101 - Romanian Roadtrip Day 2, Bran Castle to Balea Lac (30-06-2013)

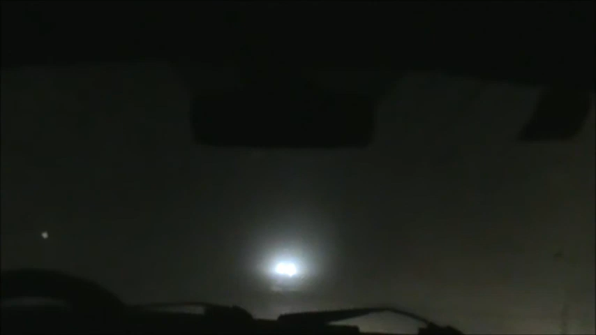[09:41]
Yes, we're on our side. Okay. Oh, my God. Oh wow.